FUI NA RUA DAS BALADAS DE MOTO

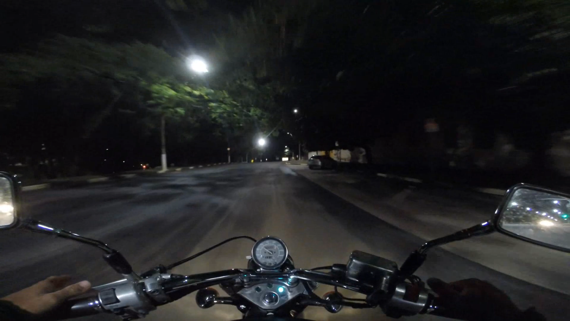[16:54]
Agora eu sei onde eu tô. Caralho, não, aí deu mó volta, mano. Olha lá, vai polícia, vai polícia. Aí, ia me pegar.